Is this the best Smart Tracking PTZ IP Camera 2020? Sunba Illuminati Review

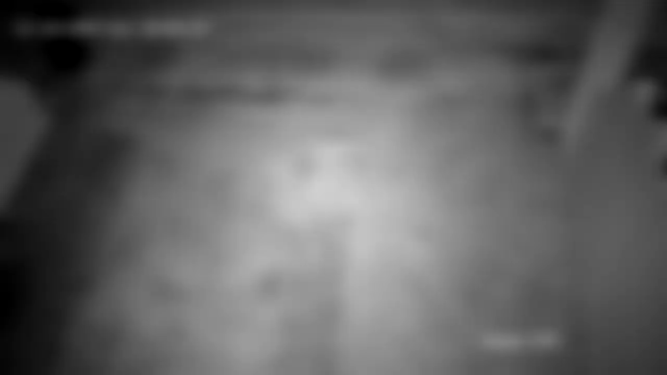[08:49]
This is nighttime, but not in complete darkness since there is street lights just across the street.
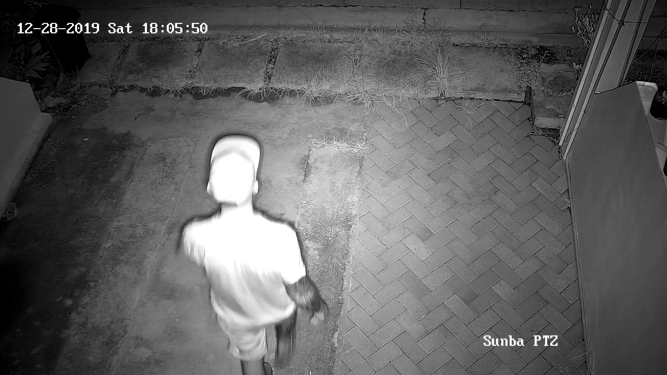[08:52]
I've also turned off the auto zoom here, and I only use the default setting here, so I'm sure you can get even higher image quality by tweaking the night vision settings.